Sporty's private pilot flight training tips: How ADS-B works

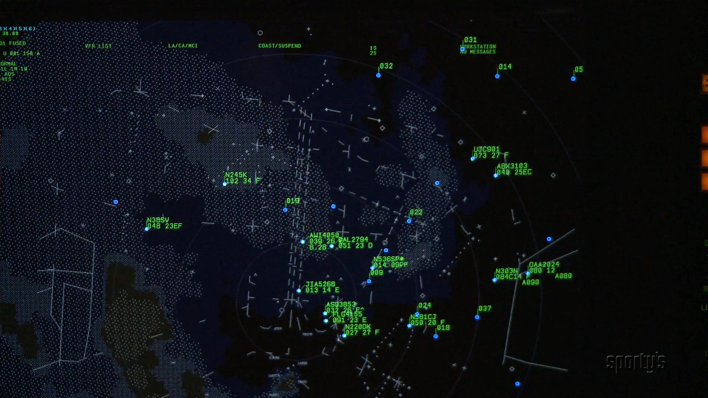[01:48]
This transmission, which is received by ATC and also by nearby aircraft, makes up the equivalent of a radar display.
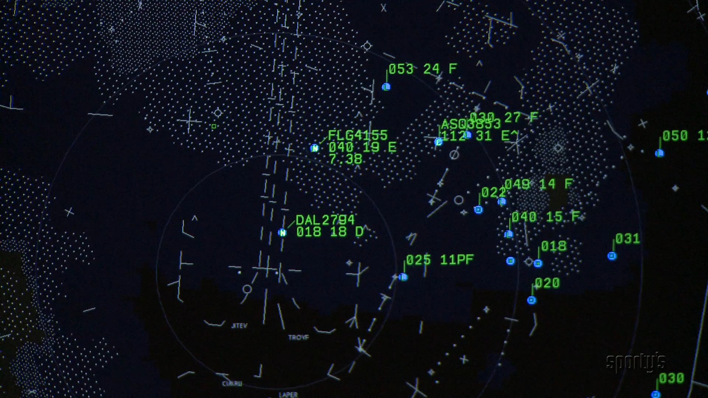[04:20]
Because ADSB does not require radar, ATC will be available in many remote areas that cannot be served by radar.